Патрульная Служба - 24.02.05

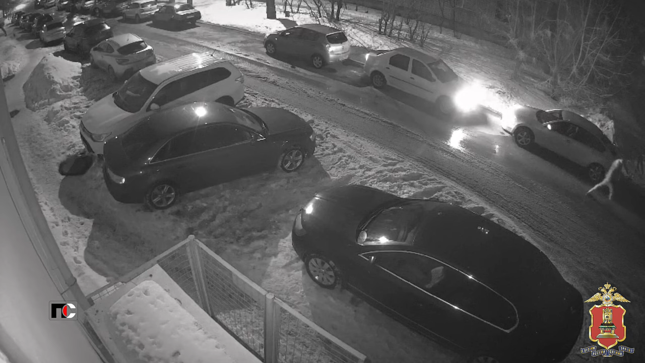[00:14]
Он оставил автомобиль около одного из домов по улице Учительская. Вернулся через 10 минут, машины уже не было.